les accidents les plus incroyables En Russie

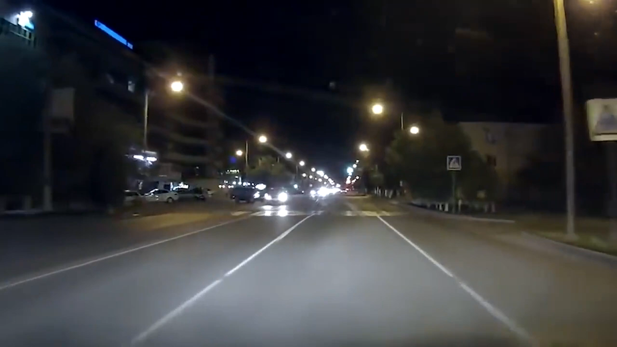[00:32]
главное. Да. Пидорасы, светофоры нихуя но... не работают, там ноль типа упали. Ну все,